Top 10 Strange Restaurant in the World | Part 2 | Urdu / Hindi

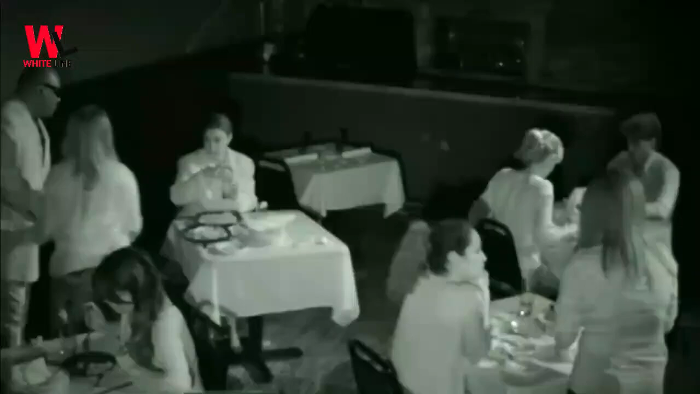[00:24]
طور پر ختم کر دیا گیا ہے اس ریسٹورنٹ میں مکمل ڈارکنس ہوتی ہے اندیرے میں ہی کھانا پیش کیا جاتا ہے کسٹمرز کو کھانے کو فیل کر کے اور تلاش کر کے کھانا کھانا پڑتا ہے دوستو اس ریسٹورنٹ
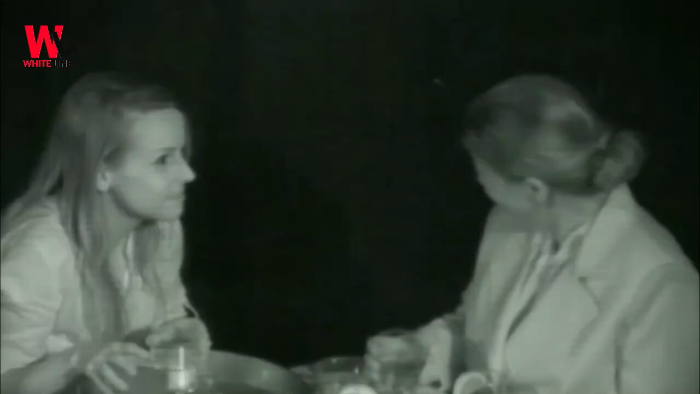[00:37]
میں موبائل یا کسی قسم کی لائٹ کو لانا سختی سے منع ہے بس صرف ویٹرز کو خاص قسم کی گلاسز لگائی جاتی
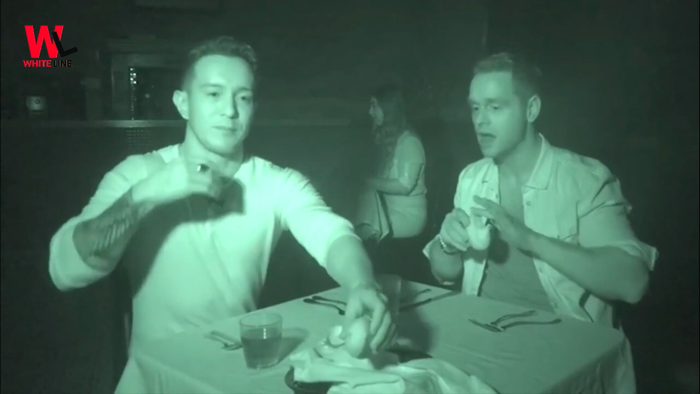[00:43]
ہیں جو اندیرے میں دیکھ سکتے ہیں اور کھانے سارف کرتے ہیں